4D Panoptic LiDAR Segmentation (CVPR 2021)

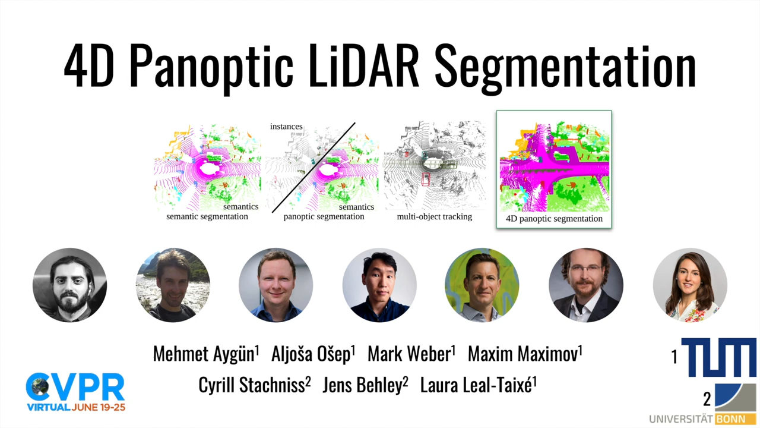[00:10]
Hi everyone, in this video we present our recent work for Deep Panoptic LiDAR segmentation. This is a joint work between Technical University of Munich and University of Bohm. Mobile robots such as delivery vehicles and autonomous cars need to be able to interpret raw sensory data to be able to navigate in busy seated scenes.
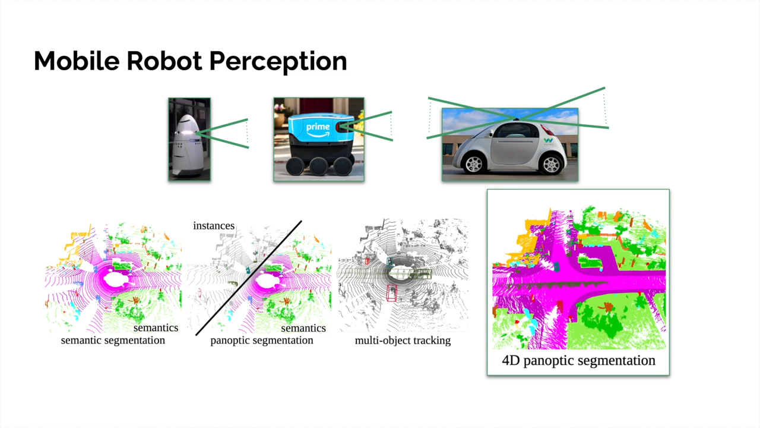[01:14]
In this paper we propose 4D panoptic segmentation that unitifies all these perception tasks. For this task, we need to assign a semantic meaning to every 3D point in a sequence and a unique object in society in space and time. We propose a method that jointly tackles semantic and instant segmentation in the spatial and temporal domain for this task. In particular, we slide a fixed size temporal window over a sequence of LiDAR sensory data. From each window, we sample a set of points to form a 4D point cloud volume. This 4D volume is an input to our encoder-decoder-based network.
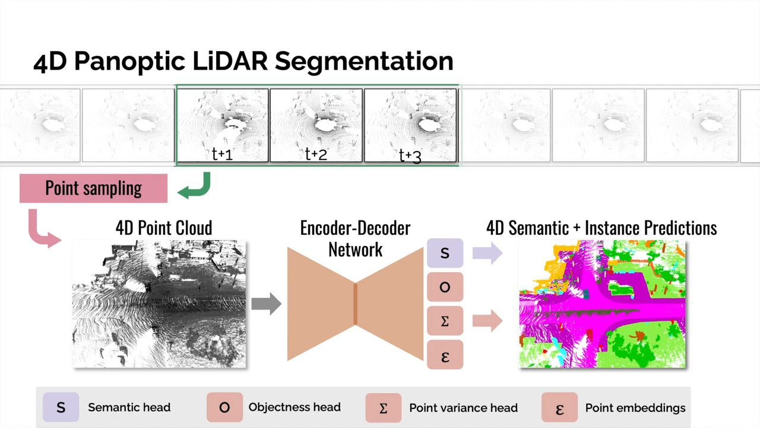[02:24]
temporal segments based on a simple point overlap criteria. Our experiments show that by enlarging the size of temporal window, we significantly improve segmentation and tracking performance. We first evaluate our method on the existing single-scan panoptic segmentation benchmark.